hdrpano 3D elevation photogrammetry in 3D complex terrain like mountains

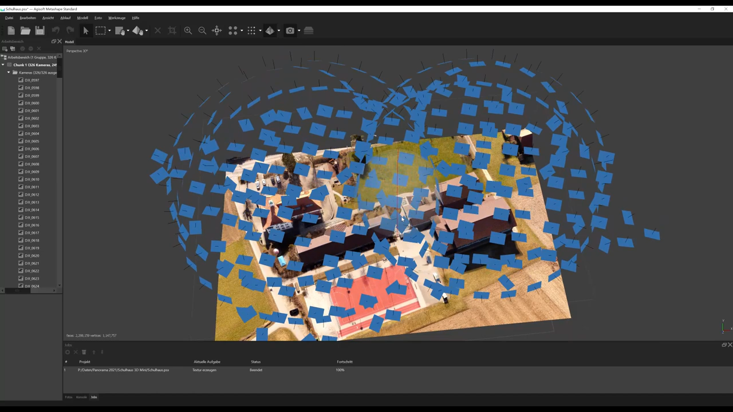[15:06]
what you can see here on this part of the video is the Mavic Mini 1 on a 3D spherical mission I have also implemented the helix mission it's quite impressive what you can do with intelligent waypaths
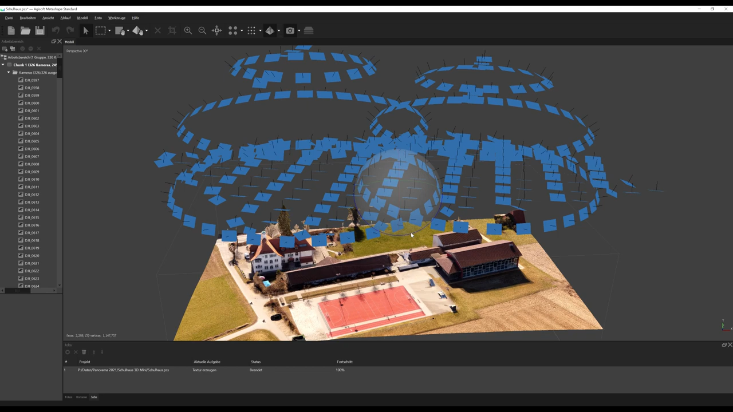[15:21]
what I have seen in this video is the four waypoint vision with elevation so that's part of the next release
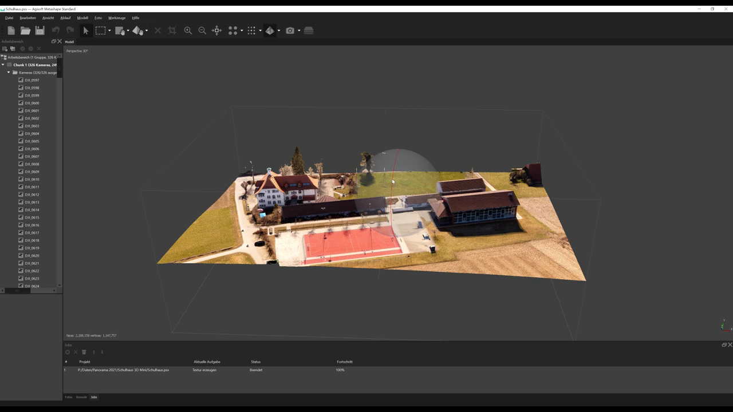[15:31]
and to implement the virtual stick path for these missions it's the next release from HDR Pano 3D